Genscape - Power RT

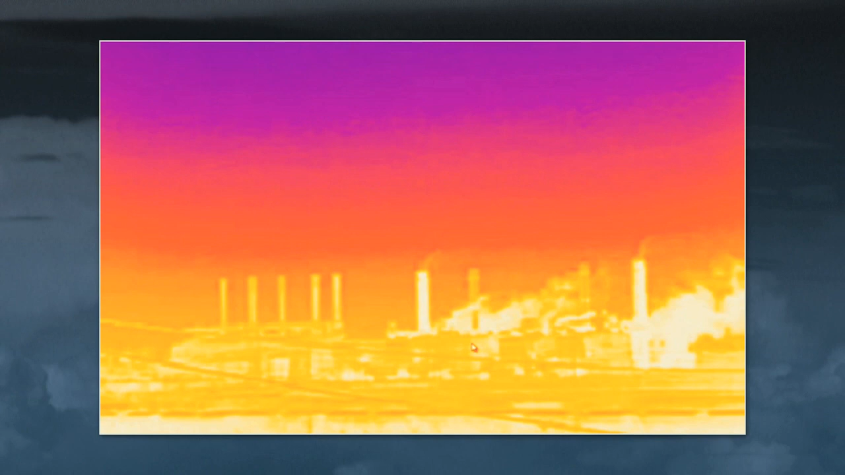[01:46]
These images let you see how output has changed over time.